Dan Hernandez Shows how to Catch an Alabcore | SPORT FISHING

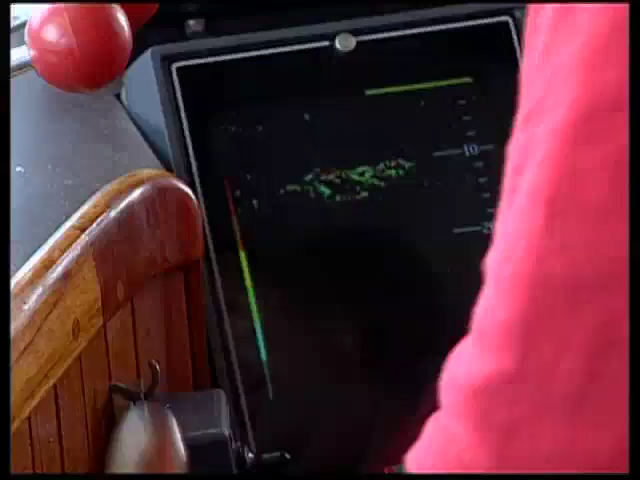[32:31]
So let's see what they'll come back and bite. Get some guys back out there fishing.
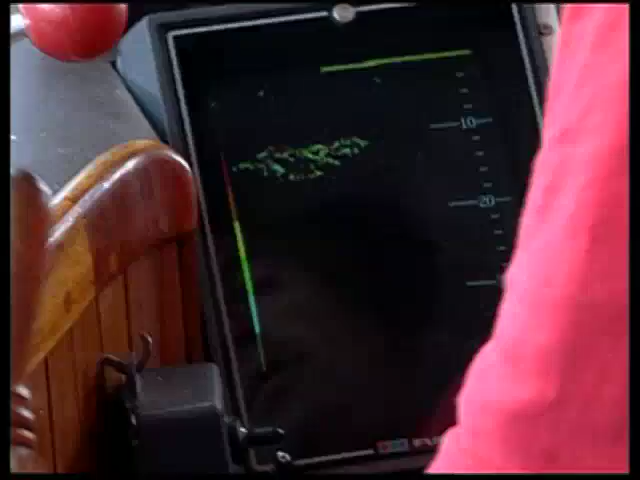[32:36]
That's really a lot of fish. That's a good amount there.
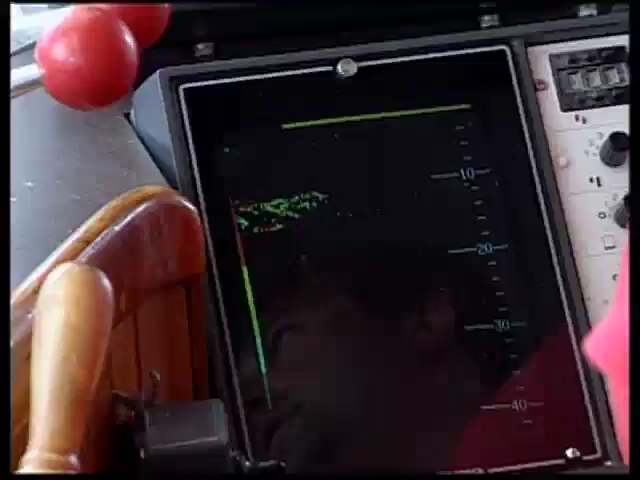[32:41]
Let's see what we catch here. If it goes underneath the boat, keep your rod down so it doesn't rub up against the boat. Wind down, keep your rod down, and just pull it out away from the boat.
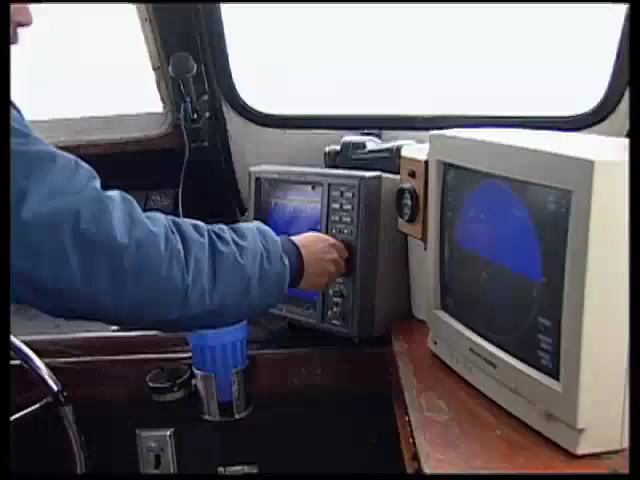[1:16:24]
You can set it at 40 fathoms, 50 fathoms, whatever you'd like to.
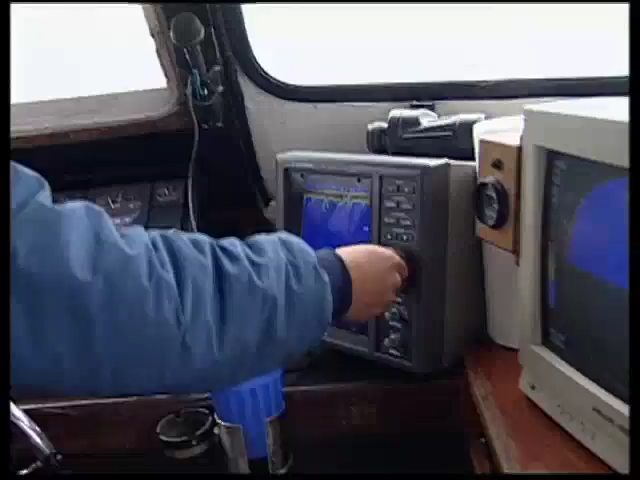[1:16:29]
Right now we're running at 20 because most of the fish seem to be within 20 fathoms. Each fathom is 6 feet.
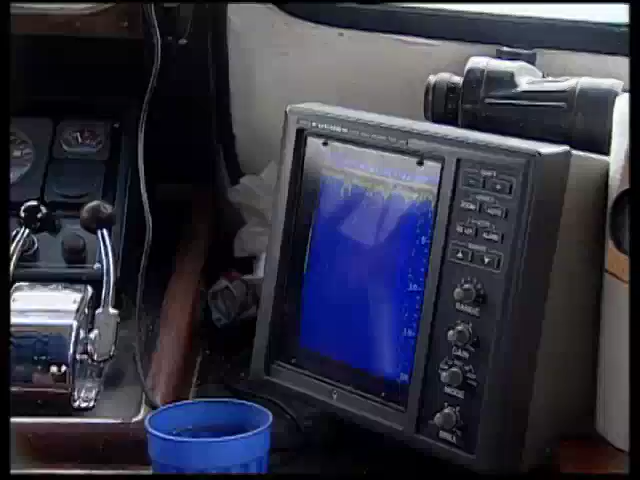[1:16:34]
So right now we got the meter set at 120 feet and it's got gain adjustments and everything.
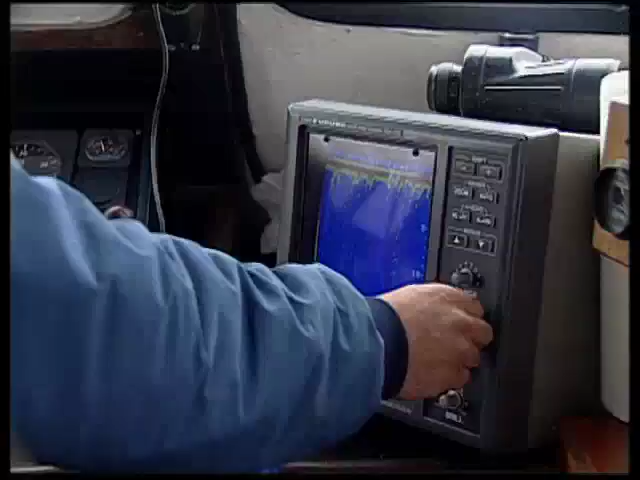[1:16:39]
And when you get a fish school on the sonar, which is this screen over here, I don't know if you can see it, this is sweeping out in front of us.
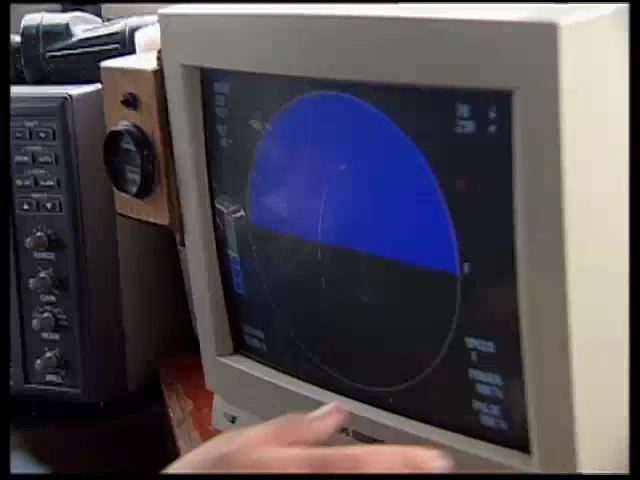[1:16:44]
It's looking out 239 feet. 78 feet is the depth.
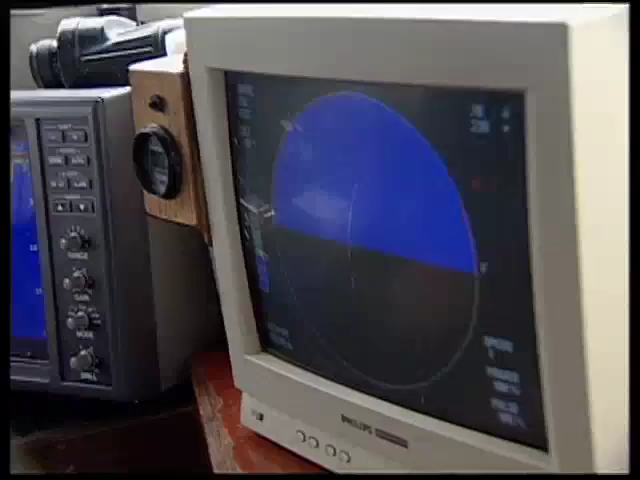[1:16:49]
It's like a cone that sweeps out in front of it, just like a submarine sonar.
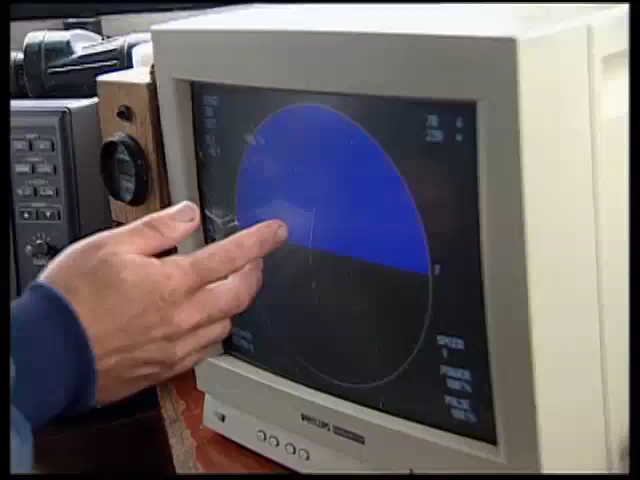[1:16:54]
And when you get a fish mark, it'll be a series of red hacks and stuff. And it takes a little time to discern the marks from those.
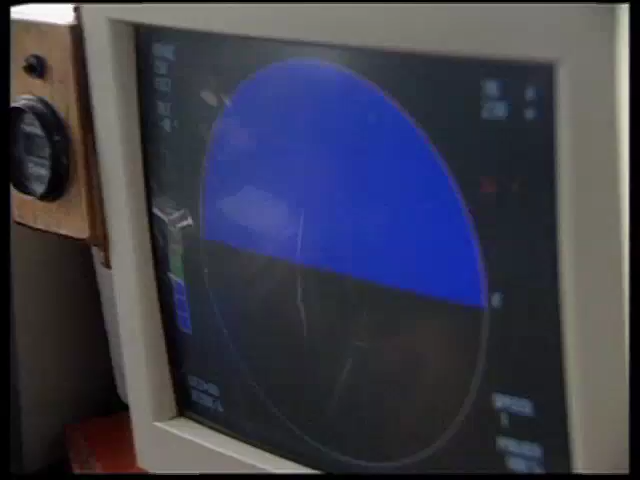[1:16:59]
And I don't know if you can hear the clicking noise, but this is the noise it makes.
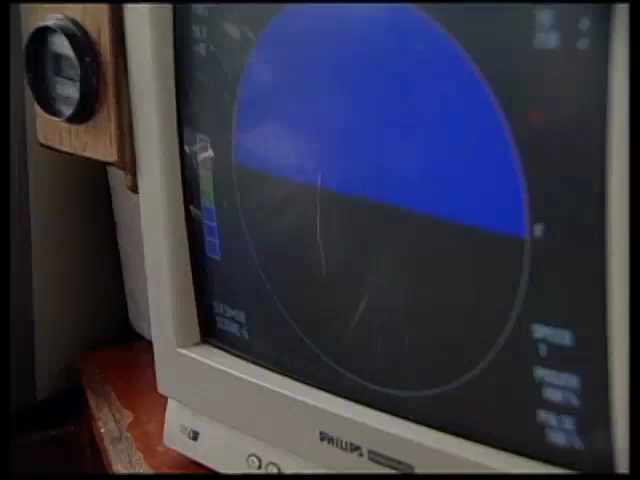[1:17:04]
And when you get a fish, it'll go from a click to a pop or a clack. so you don't have to actually stare right at the meter.